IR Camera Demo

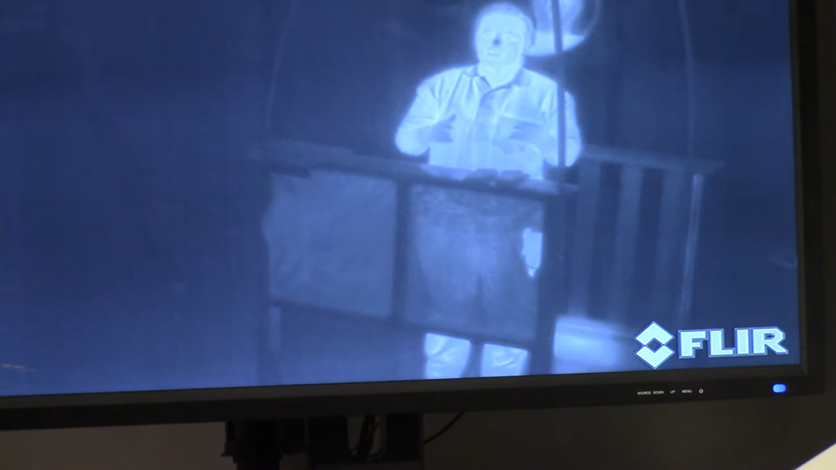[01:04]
like warmer and then the darker portions are darker so you'll see my hands see how they appear like gray or black because most people's hands are colder. Same with my nose, I don't know if you can see it and then my my clothes are sort of dark because they don't give off my cheeks but my face, definitely a lot more.
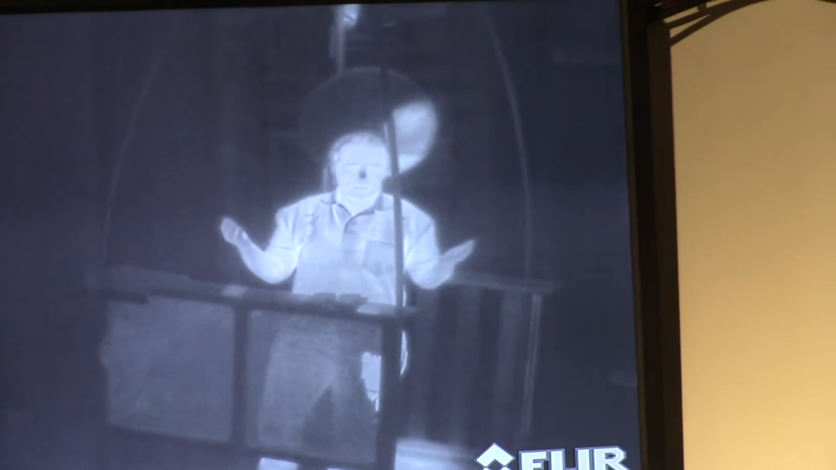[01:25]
So you can kind of see that difference and it's really neat.
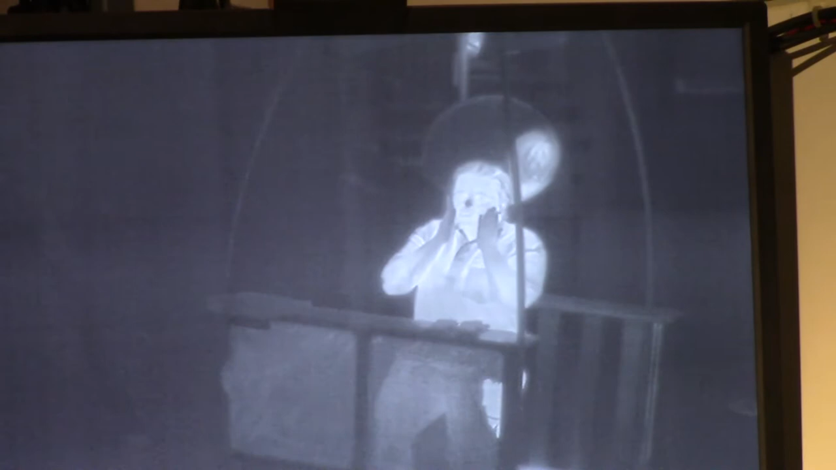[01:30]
So we're going to do some demos to demonstrate, you know, what the IR camera can do.
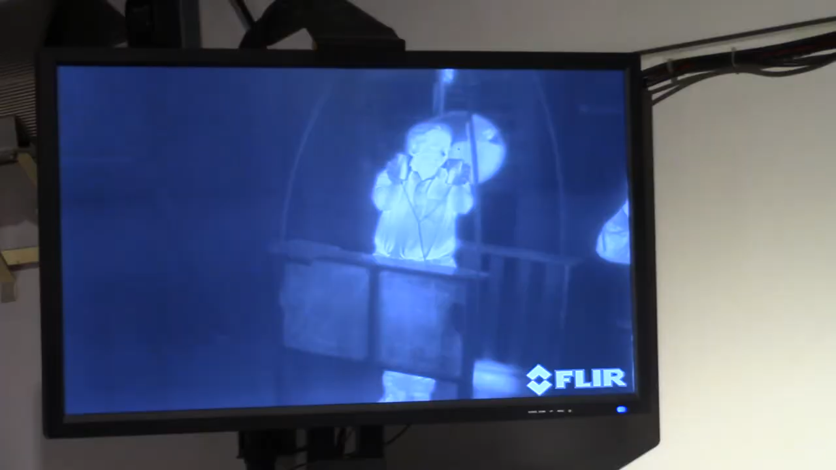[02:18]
So here in the booth we have a sheet of plastic and you can see it on both screens but the difference with the IR camera,